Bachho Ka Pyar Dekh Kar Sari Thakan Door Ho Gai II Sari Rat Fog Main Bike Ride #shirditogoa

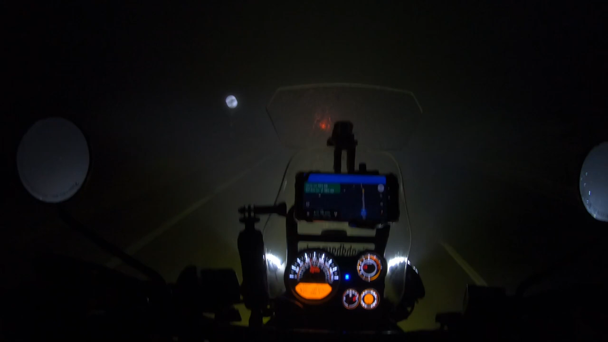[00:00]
रात के अभी भज रहे हैं पांच बज के चम बालिस मिनट अब रात कहलो क्योंकि देखा ही तो कुछ नहीं दे रहा वैसे बॉर्णेग हो गई है ओ माई गड़ वाइजर बिलकुल हटा दिया है वाइजर पैसे पानी टपक टपक के भूपे आ रहा है
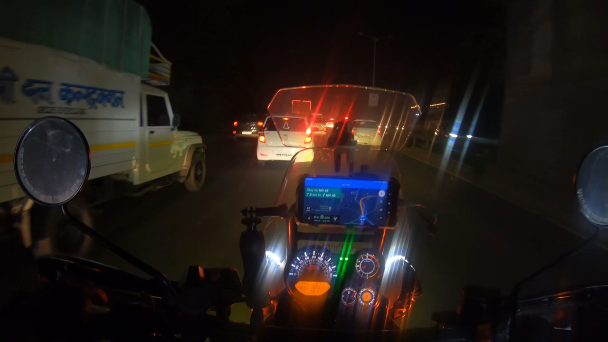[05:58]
गाड़ियां गाड़ियां जिदर देखो गाड़ी गाड़ी गाड़ी
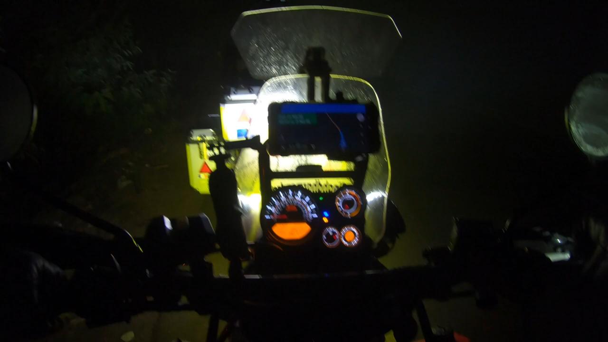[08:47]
तो अभी हम दो बार अभी इस रस्ते पर रुख चुके हैं और अभी आप देख रहे होंगे मौसम कितना स्वावना शांदार हो चुका है फॉग ही फॉग है और इसना भैंकर फॉग है इस समय के जीरो
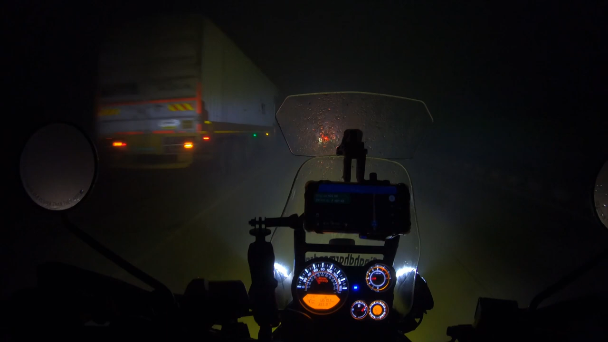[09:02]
विजिबिलिटी है कहीं कुछ दिखाई नहीं दे रहा है और गाड़ी की स्पीड आराउंड 40-50 हो रही है सबसे आगे हमारे साहिल भाई साब चल रहे है मारे कप्तान साब उसके
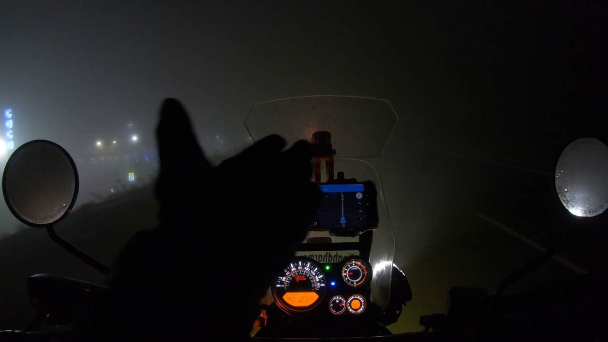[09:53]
बिंडशील्ड है, बिंडशील्ड आप देखी रहे हैं, मेरी बिंडशील्ड बिलकुल पानी से सराबूर हो चुकी है, मूबाइल खुला हुआ है, अब देखते हैं वैसे तो कोई दिक्कत नहीं होनी चाहिए,